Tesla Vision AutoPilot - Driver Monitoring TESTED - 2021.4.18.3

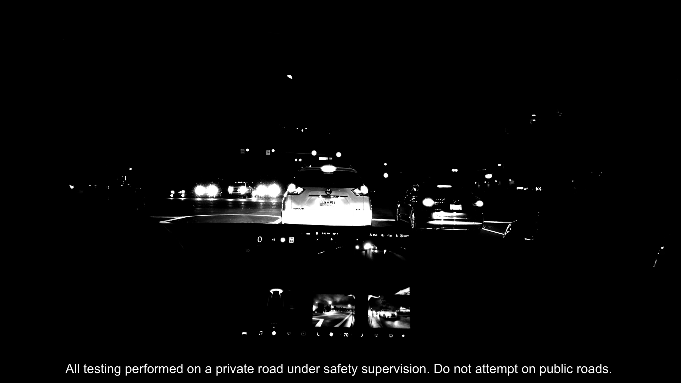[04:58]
Head truncation was a little bit of a challenge without seeing their video signal.